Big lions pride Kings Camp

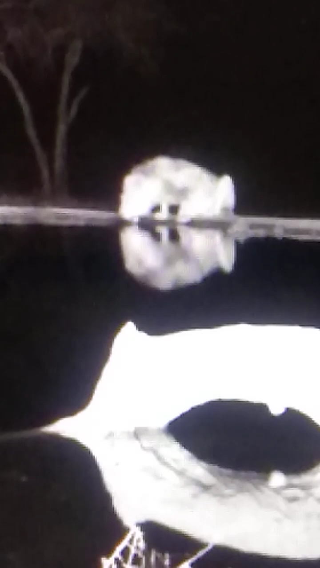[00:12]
Maybe whole pride is somewhere here.
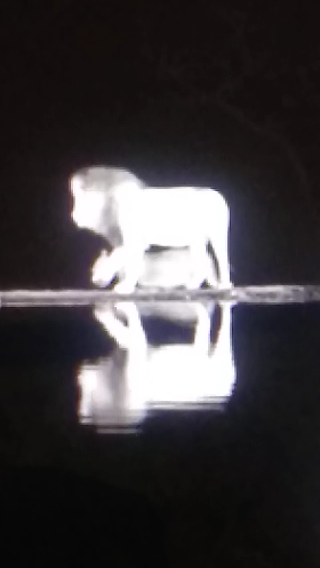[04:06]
The huge dominant male has moved away.
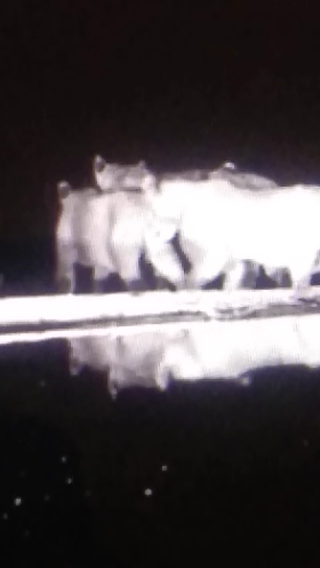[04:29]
They might have made a kill and hidden it in the bush behind.
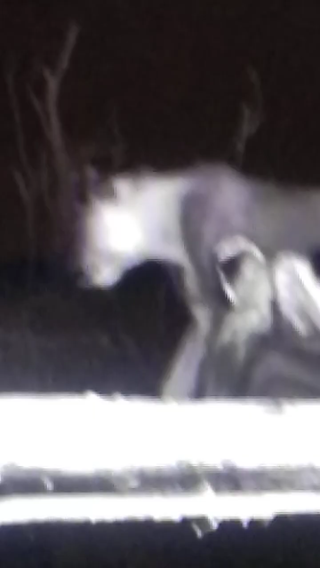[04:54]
Still more members are coming. Looks like a huge pride.